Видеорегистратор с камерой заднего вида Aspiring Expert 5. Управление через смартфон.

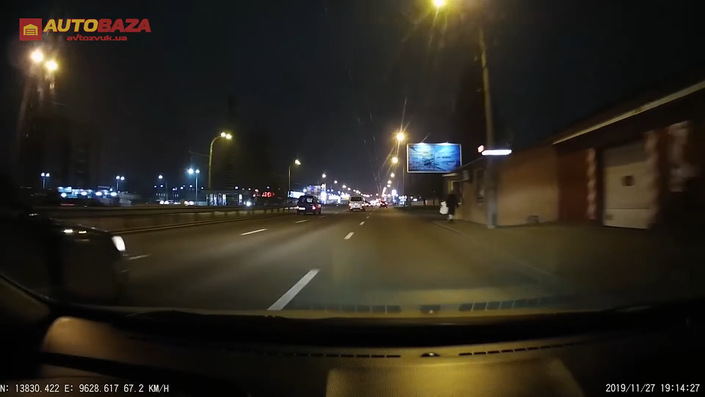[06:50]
в котором используется такая же матрица. Номерные знаки сильно пересвечены, и встречаются сильные засветы от встречных автомобилей. В данном случае не спасает даже функция WDR.